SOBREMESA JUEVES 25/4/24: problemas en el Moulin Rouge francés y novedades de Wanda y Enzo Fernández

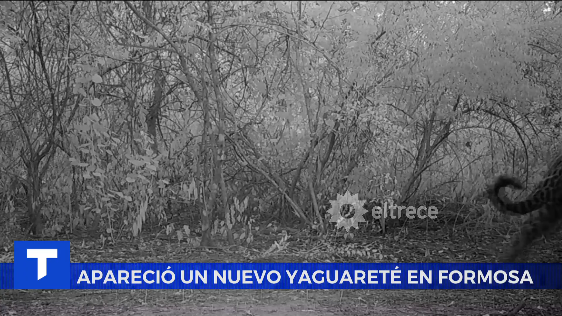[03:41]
Por eso cuando los científicos del CONICET, de Proyecto Yaguareté, la Fundación Vida Silvestre, hacen el reglamento de las cámaras, se encontraron con estas imágenes de un Yaguareté que no habían registrado.